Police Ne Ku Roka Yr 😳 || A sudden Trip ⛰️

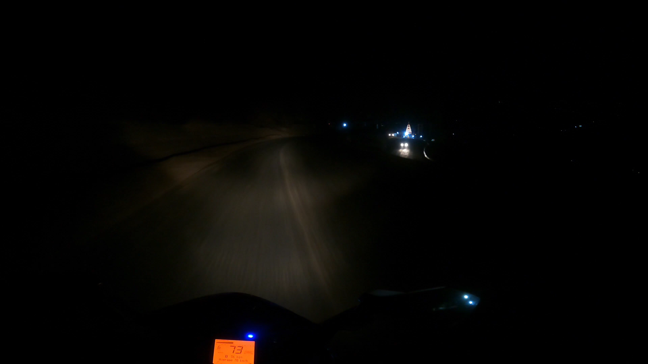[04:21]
पहले यह रास्ता काफ़ी ज़्यादा ख़राब था, पर अभी ये ठीक हो गया ऑलमोस्ट, तो आगे भी ठीक ही रहे तो अच्छा होगा, फटाफट निकल जाएंगे। तो वो ठंड इतनी ज़्यादा लग रही है ना, मैं बता नहीं सकता कुछ, एकदम प्रॉपर सब कुछ डाला हुआ है पर फिर भी ठंड लग रही है।
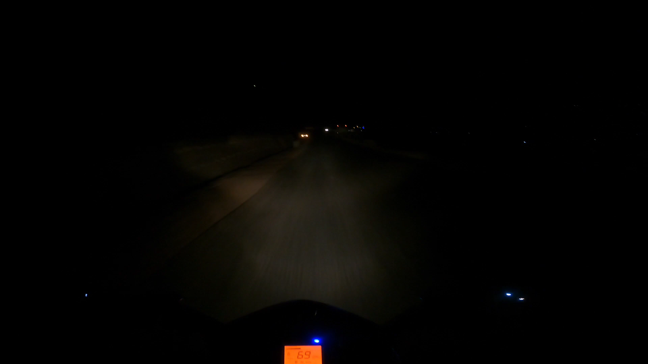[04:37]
सो लेट्स सी, आगे कुछ नहीं दिख रहा, मुझे नहीं लगता इस टाइम व्लॉग बनाना ठीक रहेगा कि नहीं रहेगा,
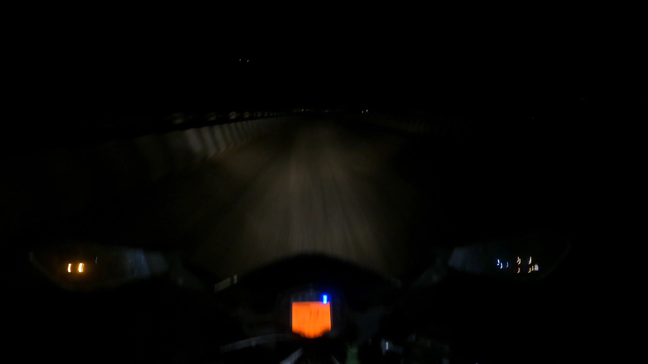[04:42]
क्योंकि आज आगे कुछ दिख नहीं रहा, तुम्हें मज़ा नहीं आएगा है ना। फाइनली गाइस जो गंदा रास्ता था धूल मिट्टी वाला, वो हमने क्रॉस कर लिया है, तो अभी फ़िलहाल आगे आएगा नाशरी टनल।